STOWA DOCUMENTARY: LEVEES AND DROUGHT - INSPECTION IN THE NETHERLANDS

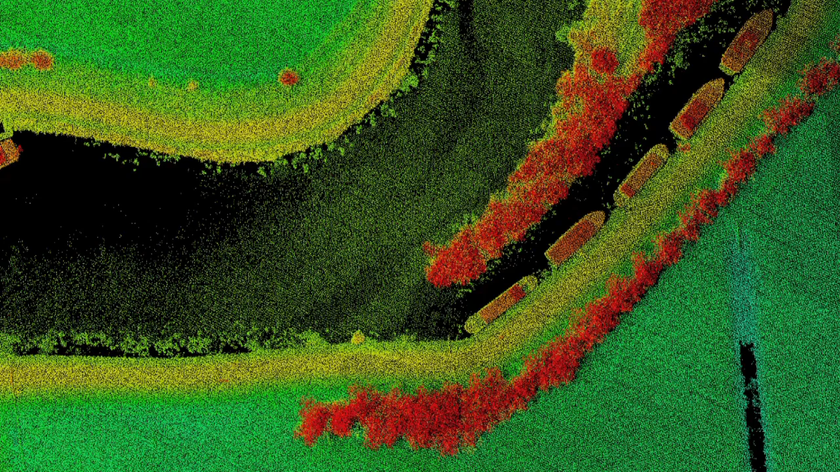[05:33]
by also collecting digital elevation data an overview of the height and shape of the dike becomes available
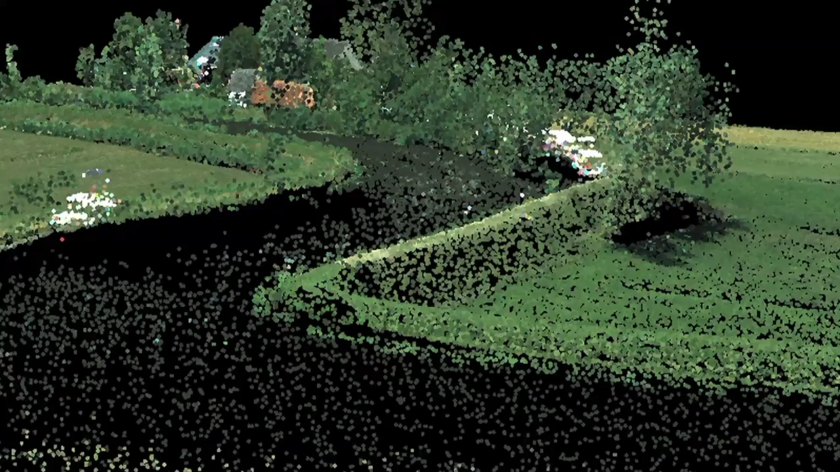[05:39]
this enables us to compare the various historic elevation data
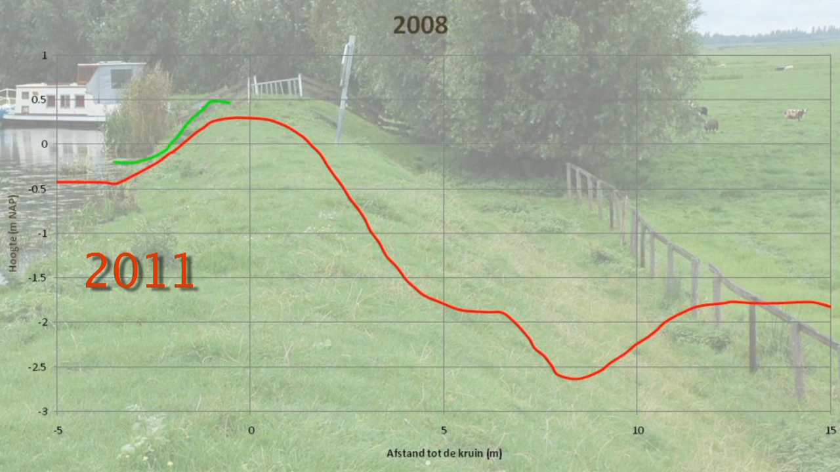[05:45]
and gain a detailed insight in changes and behavior of a dike elevation
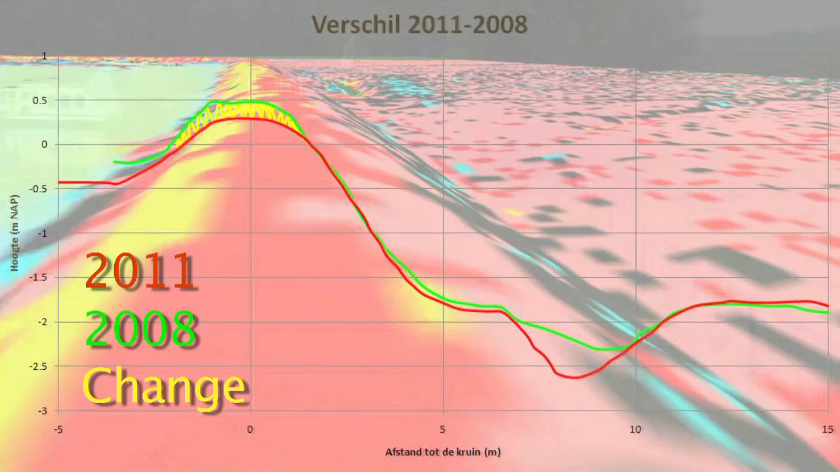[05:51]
maps like these help to pinpoint vulnerable locations that need additional visual inspection
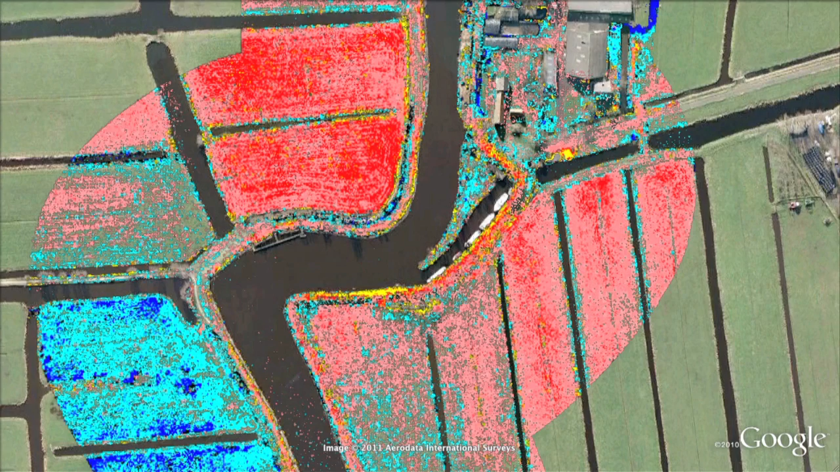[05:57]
in the field the future of dike inspection in the Netherlands is therefore built on